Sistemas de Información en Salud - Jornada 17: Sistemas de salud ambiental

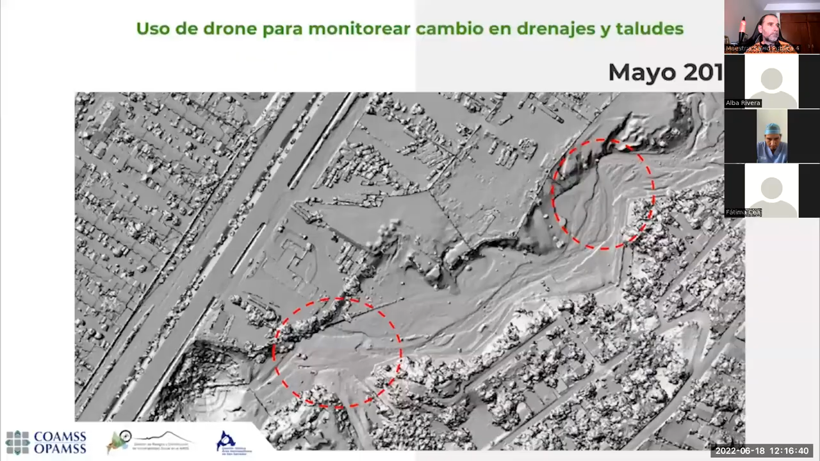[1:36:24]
levantamiento topográfico, y me indican sectores donde, por ejemplo, en este caso los ríos se van moviendo año con año, y también se ha trabajado en cuanto a inundaciones.
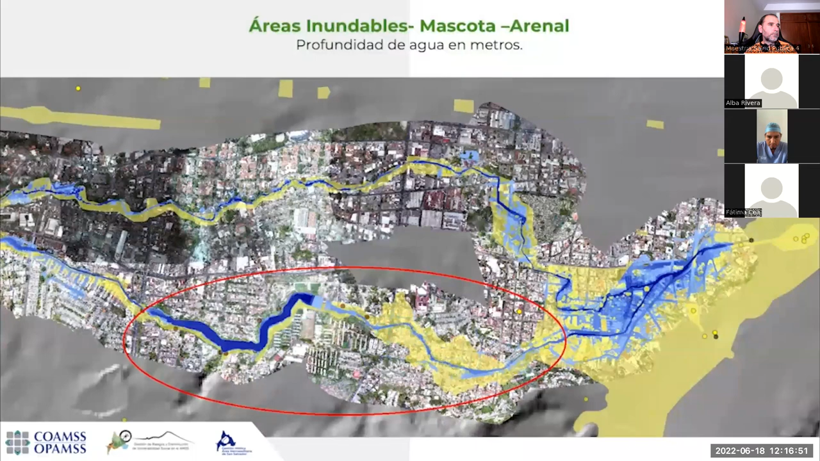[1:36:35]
También se puede hacer monitoreo de laderas especiales,
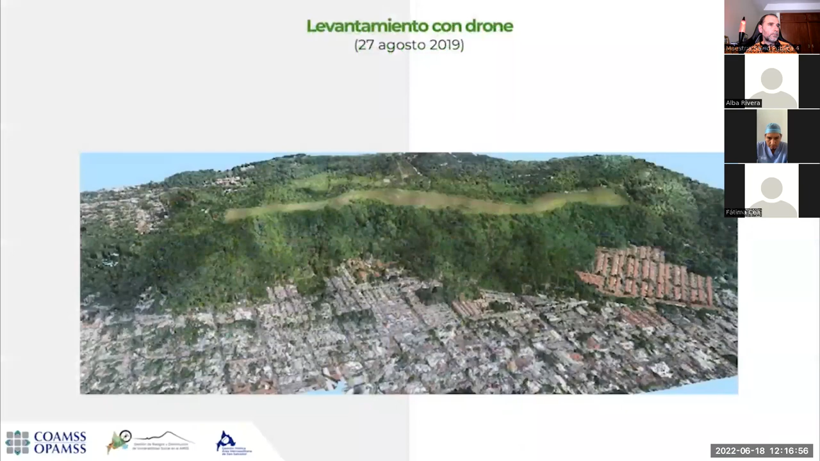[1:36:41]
como en este caso las colinas, donde puedo dar seguimiento en el tiempo de zonas con daños o donde han sucedido flujos.